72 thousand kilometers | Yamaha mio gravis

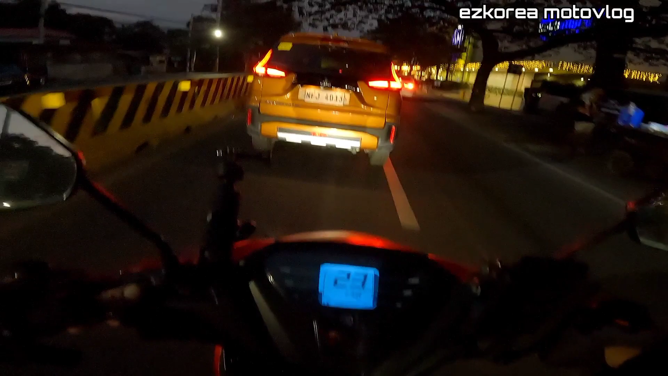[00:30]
Nasa na yung headlight natin, kakita nyo kapag gina-high beam natin Bumabangga sa sasakyan
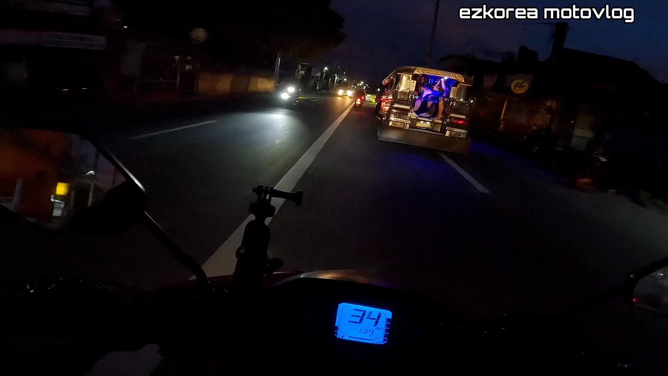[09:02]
Parang Yung Pagiging Productivity Bilang Isang Empleyado Bilang Isang Tao Nababawasan Ito Kapag Sa Mga Ganitong Lugar Kahit Madilim Okay Lang Mag Drive Kasi May Mga Ilaw Yung Mga Bahay May Mga Ilaw Yung Makasabay Mo Pero Kapag Nadaan Ka Sa Mga Liblib Tulad Mamaya Sa Dadaanan Nata Sa Diversion Road May Part Doon Talaga Guys Na Sobrang Dilim
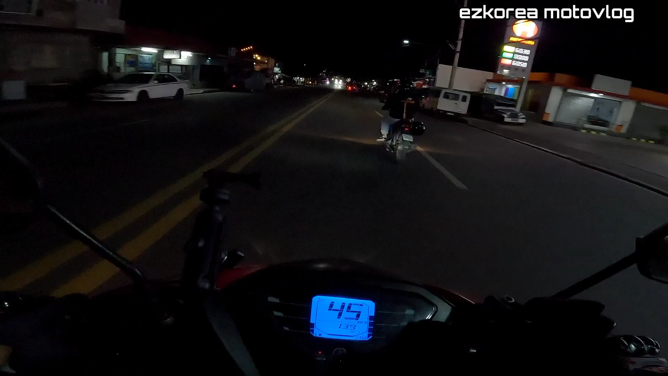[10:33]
Highway Hindi ko lang alam Bakit Tinawag nilang ganun Siguro Gawa ng marami Narayang Nadaan Nang Highway Highway Sa Taytay Highway Rito Sa May Anguno Tsaka Rito Sa Highway Sa May Munisipyo Itong Highway Highway Yung Tagusan Ng Triangle Kasi Iniwasan Ito Yung Kabayanan Talaga Yan Okay Nagkasano Yung Ganyang Ilaw Lang So Ewan ko Lang Guys Kung May Nakikita Kayo Rito Sa
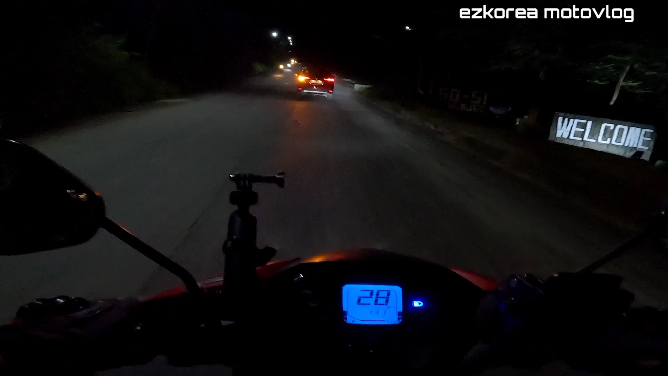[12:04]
Ito Isa Sa Mga Matatarik Na Daan To 33 Kilometer Per Hour Yung Takbo Natin Habang Umaakyat Huwag Kalang Mabibitin Rito Lalo Kapag Naka Tricycle Ka Guys
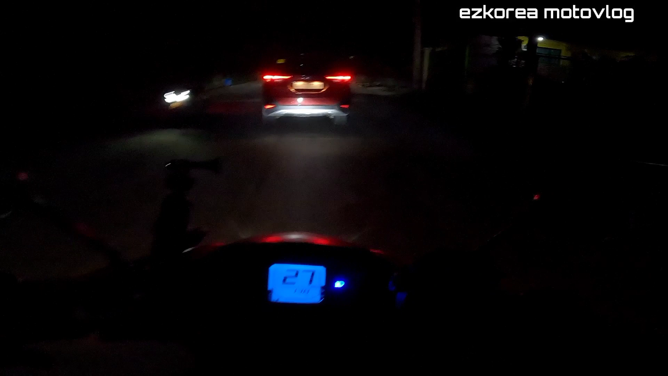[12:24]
Tsaka Accident Prone Area Itong Lugar Na To Maraming Nawawala Nang Preno Dyan Wataw Yung Mga Coaching Itim
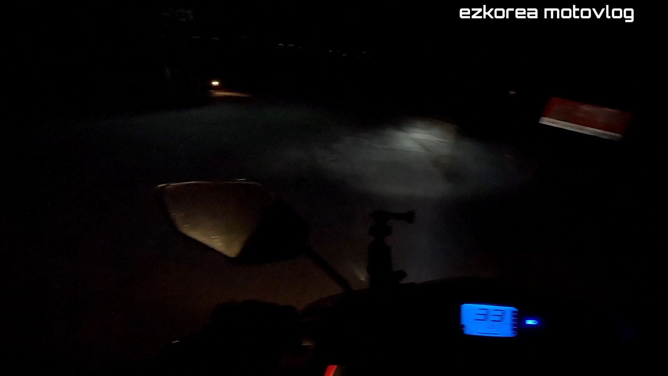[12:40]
So Ito Guys Madilim Hindi Talaga Kaya Hindi Nadaan Natin Medyo May Konting Sigsag To Tapos Nito Isang Mahabang Pababa Na Tawid Ayan So Ganyan Lang Yung Ate Ilaw Hindi na Muna Tayo Magpapagas 2 bar Po
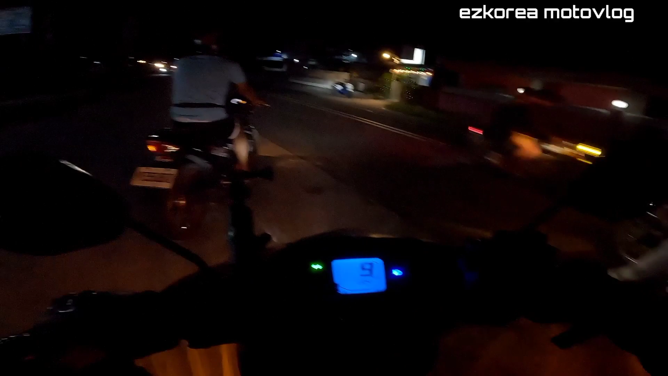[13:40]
Raider 150 Miss Ko Talaga Yung Raider Ko Kung Di Lang Talaga Malakas Agas Yan Talagang Hindi Ko Ibevent Kayon So Guys Salamat Sa Pagsama Sa Akin Ngayong Gabi Sa Biyahe Ko Na To At Kung Nagustuhan Mo Yung Video Ko Please Don't Forget To Subscribe Like And Share At Pakipindot Na Rhin Yung Notification Bell Para